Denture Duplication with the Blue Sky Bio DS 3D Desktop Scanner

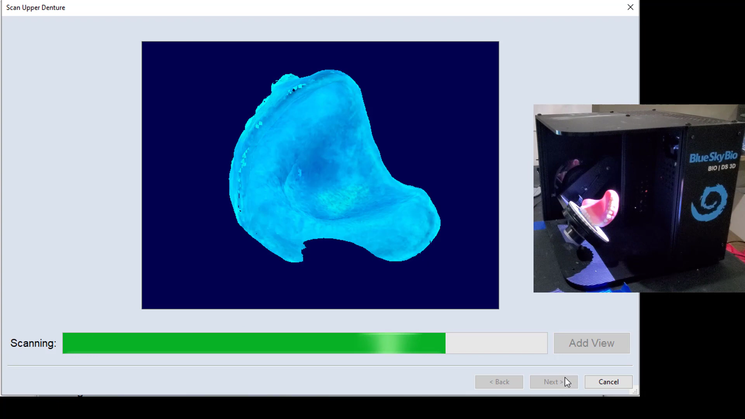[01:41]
Okay, you can see that it has finished the first half of the scanning, and so we can look at this and take a good look at all the areas that were able to be scanned.
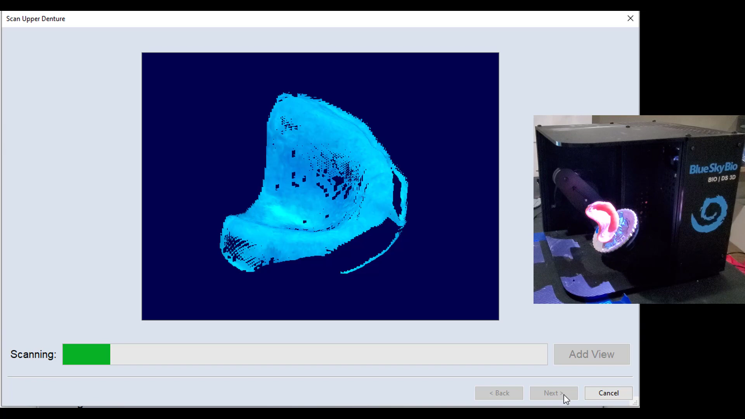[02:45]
you're probably going to need to hit that with some type of a scanning powder.
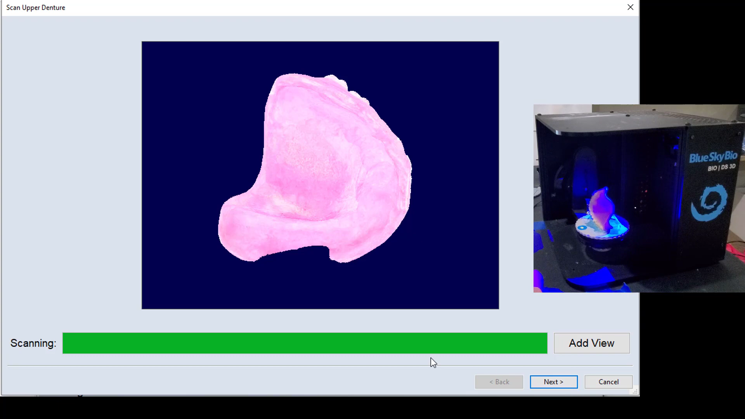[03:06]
Okay, with the second half of that scan finished, you can see that now we have this opposing side of the model.
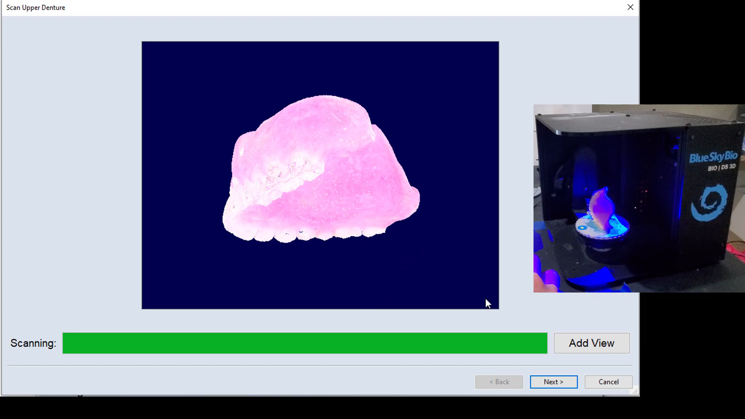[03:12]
I should point out, you do always have the opportunity to go ahead and hit add view. If there was a very obvious hole,
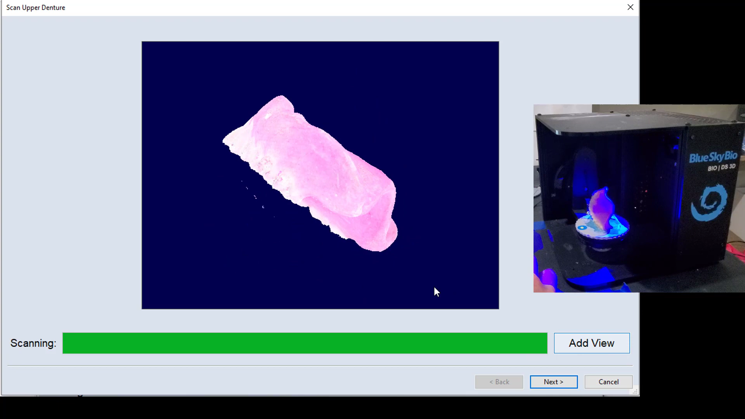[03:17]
then you could hit add view by orienting that model towards the camera.
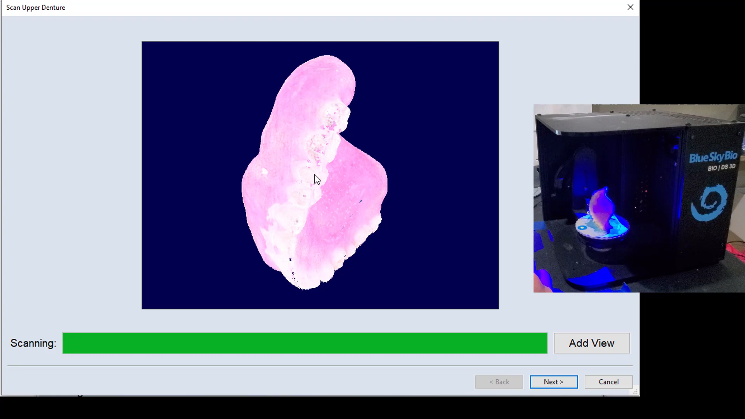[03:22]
So if I wanted to fill in those holes by taking more shots, I could orient it like so, and then hit add view.
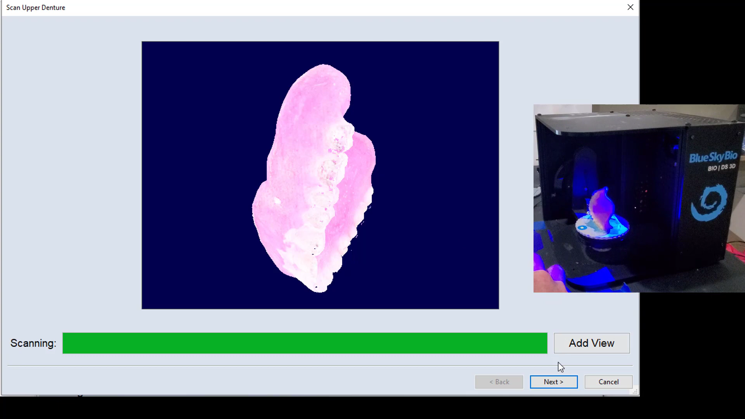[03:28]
But again, the little holes that I'm seeing here have no consequence for the duplicate process that I'm trying to do. So this next step, once you click OK, the software is going to automatically align it.
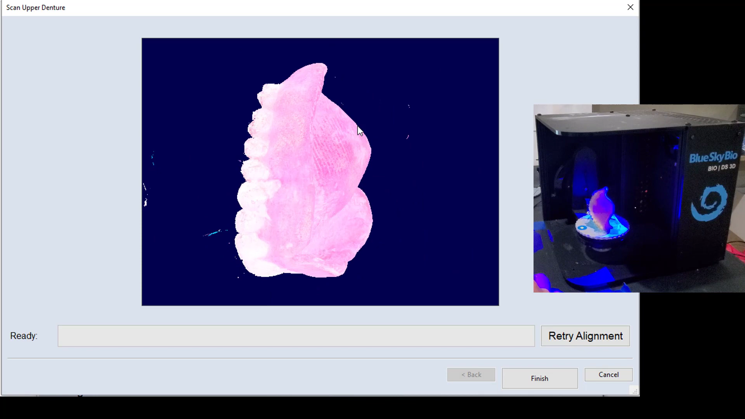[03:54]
what looks just like a pure denture with no additional parts or pieces on it.
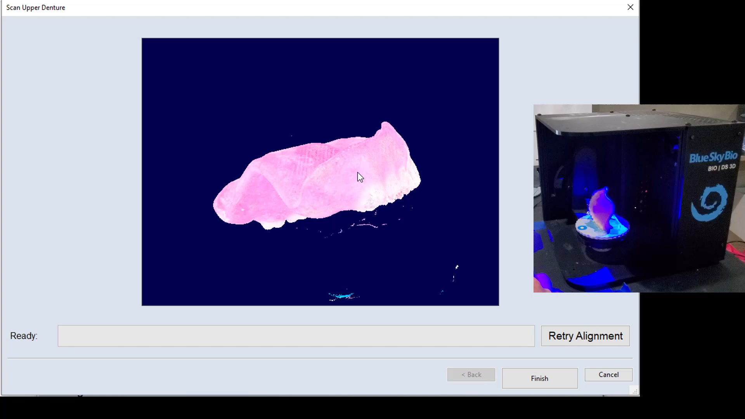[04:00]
And you might be wondering how it avoids getting that build plate.
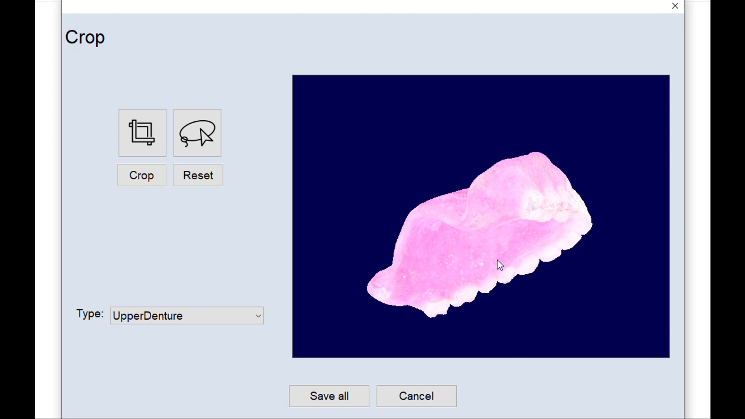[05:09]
And with that done, it looks like this is finished. So I'll save that.